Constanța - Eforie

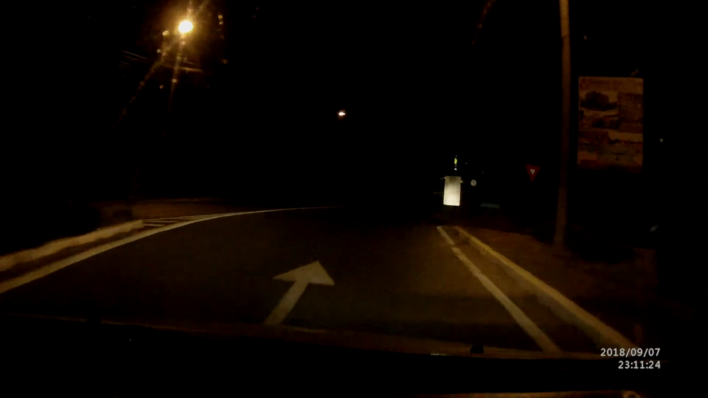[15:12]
Pietro, asta aici de când aveam volți. Aș mai ușor, s-a de iștit. Da, eu o să iau la dreapta, dar nu mai știu. La dreapta sau la stânga? La dreapta. La stânga. La dreapta.